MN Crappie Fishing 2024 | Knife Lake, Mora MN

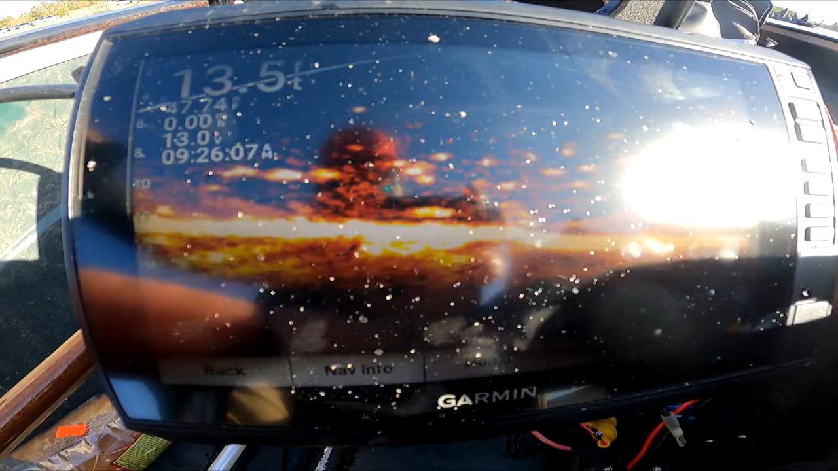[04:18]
he had the life scope up and we looked around that whole area there
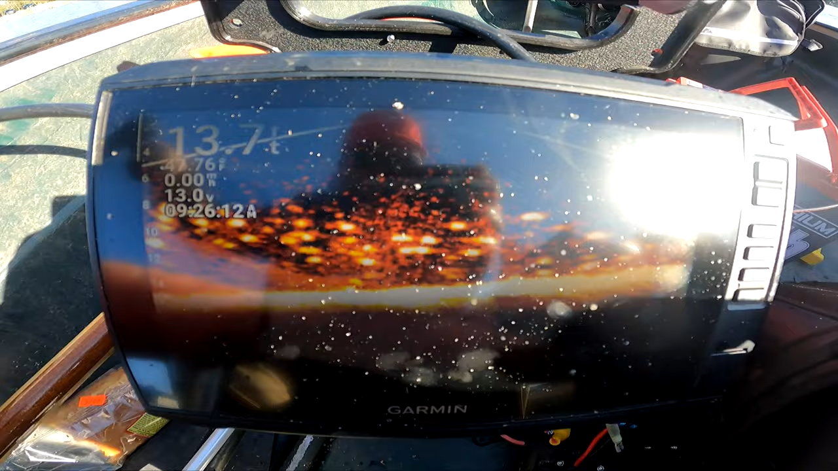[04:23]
was like thousands of fish down there so we were just basically vertigo jigging